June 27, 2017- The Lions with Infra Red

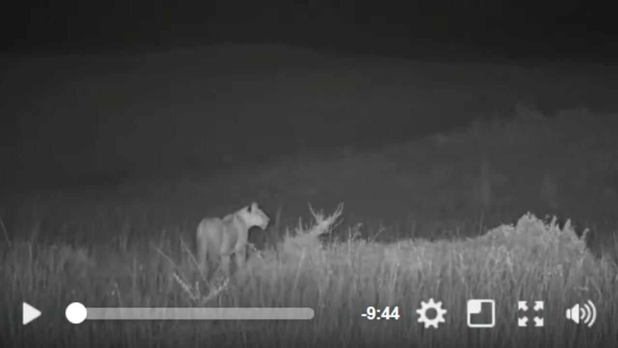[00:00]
and as we promised we continue our safari deep into the kenyan evening well i say deep into the kenyan evening it's only 10 past 7 but we will continue to broadcast throughout the night and we've got the two females of the angama pride live here in kenya hunting zebra we've been with them all afternoon this female that you're watching at the moment has put in so much time and
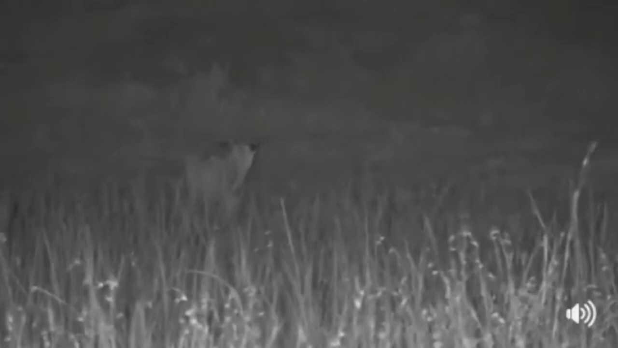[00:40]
to change the second lioness has finally caught up with her and there's some straggling zebra that haven't yet made it up the mountain she's making her way there towards them i can't see the second lioness anymore she was around where'd she go oh no she's ducked around there somewhere there she is now the zebra are still quite far away and we're going to do this whole thing in infrared which is going to be a little bit tricky there she goes she's going to duck down there
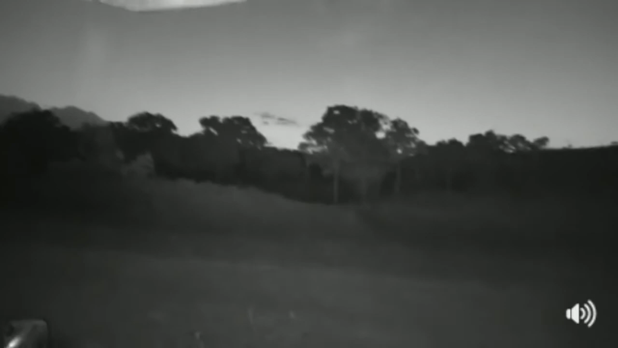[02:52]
in this gap somewhere here i feel like i would have seen them i can just just just just see okay lioness is moving once again off to my left megan you say we need a kill not as much as they do megan not as much as they do and i am certain that they're going to kill tonight i'm i'm a hundred percent certain i just don't know when i don't know what
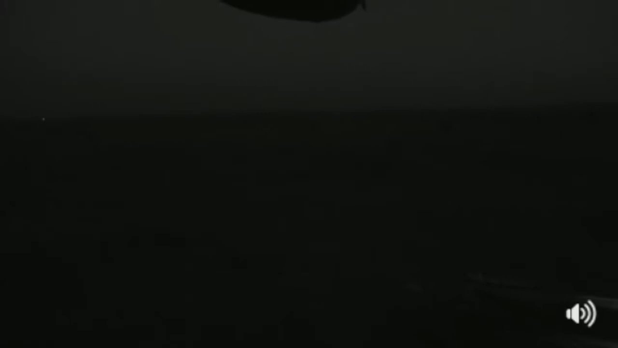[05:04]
still working or are we facing a problem no we're still working i wonder where the third lioness is and the fourth one come to think of it it's a chilly breeze setting in already it's going to be a very crisp a very cold night and i think i can probably put my binoculars aside dawn i'm very close to the camp as it so happens very very close to the camp i would say in a straight line i'm
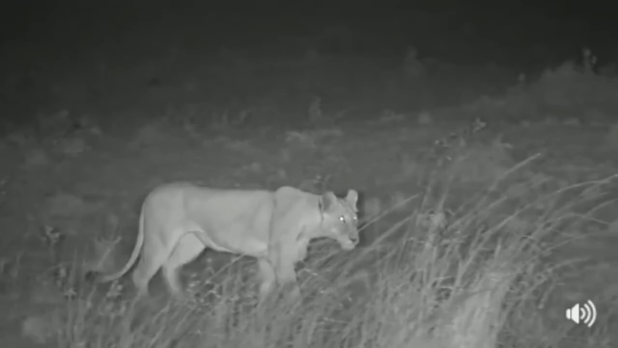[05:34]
probably not much more than about five kilometers away oh here she comes she's still trying you can see how hungry she is look at that empty belly so dawn in a straight line i'm quite close in a driving time probably about half an hour i didn't have to go very far this afternoon to catch up with the lions
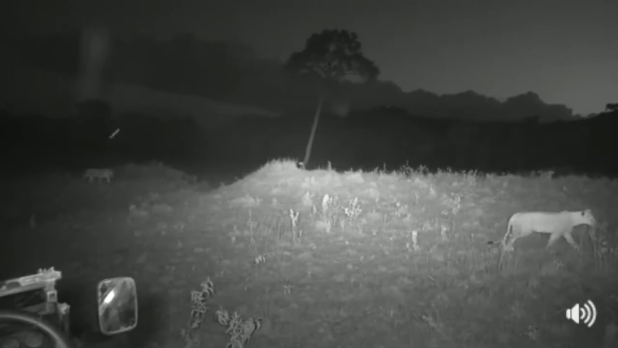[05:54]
basically all i did was drive straight onto the main road and there they were very convenient there she goes up around the top of the termite mound here comes the second lioness jessica yes the males do hunt as well there's this fabulous old rumor that lion males don't hunt this of course is utter nonsense they can hunt that doesn't mean to say i'm going to reposition for you manu just so that we can see them without you struggling with the pole in the way
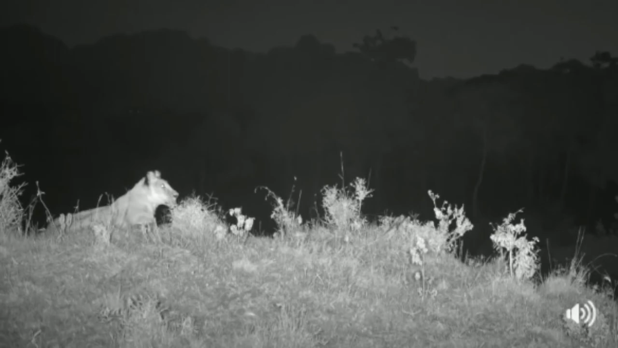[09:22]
right i think that this is it from our lions and we will continue to follow them throughout the evening but i think for now this is it from their hunt all right all right